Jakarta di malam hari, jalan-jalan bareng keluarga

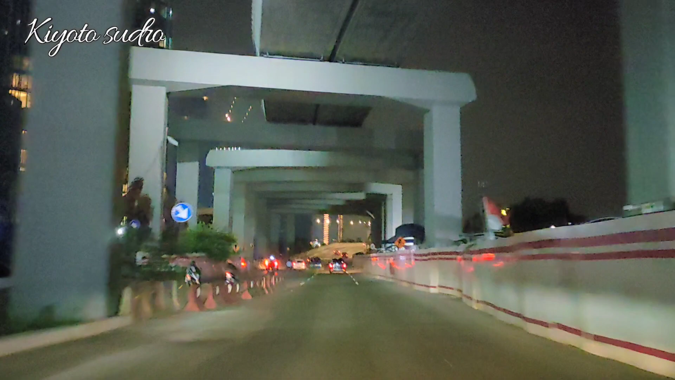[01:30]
nalika utawa wayah wengi. Iki suasanane dalan Jakarta kaya ngene iki, Lur. Loh. Bangunan betone akeh, Lur.
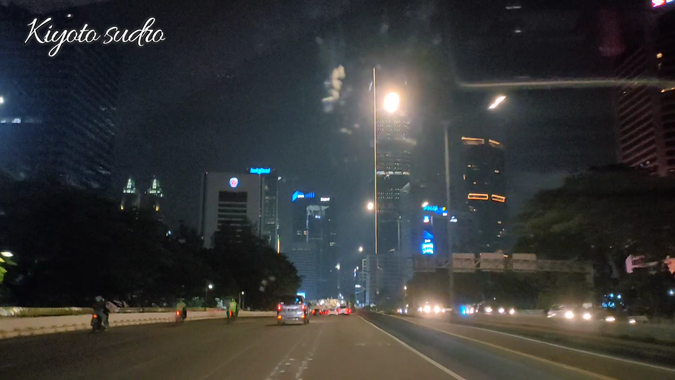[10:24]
Nih di sini nih kalau malam minggu pernah ke sini Rel? Pernah ke sini ya? Nih, loh, sampai sekarang tuh masih rame tuh. Di sini nih paling rame anak-anak pada main skateboard ini.
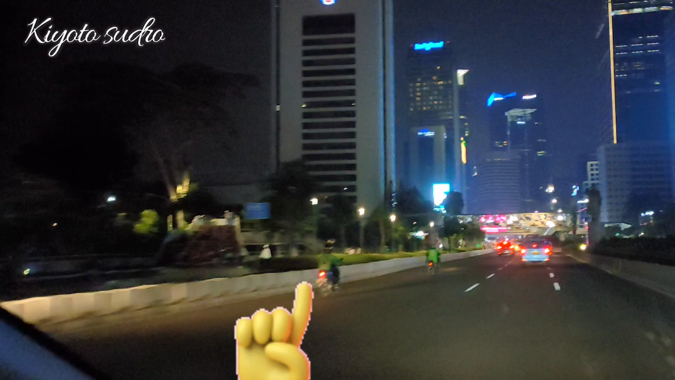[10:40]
Tuh, buat nongkrong anak-anak nah, gitu. Di bawahnya juga ada area skateboardnya. Rame banget.